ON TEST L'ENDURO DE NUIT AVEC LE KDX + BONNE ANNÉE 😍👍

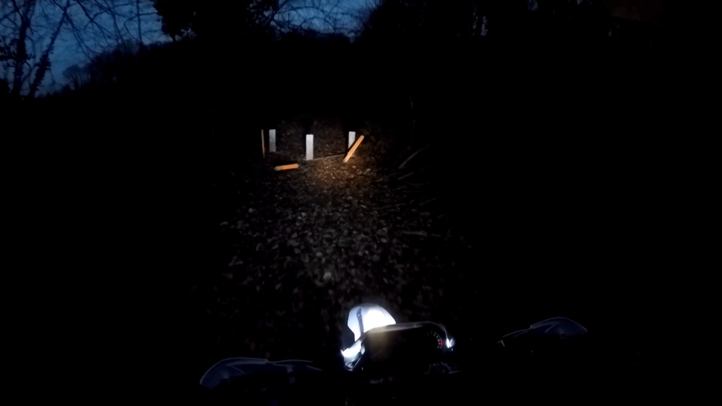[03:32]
Donc là, il y a toujours le connard avec ses poteaux Donc ouais, là, je suis assez content de ma moto Donc c'est une petite vidéo Il n'y a rien de ouf C'était juste pour vous dire que j'ai fait cette petite modification Et de toute façon, dans la vidéo Où il y aura le trailer des modifications que j'ai fait Sur la moto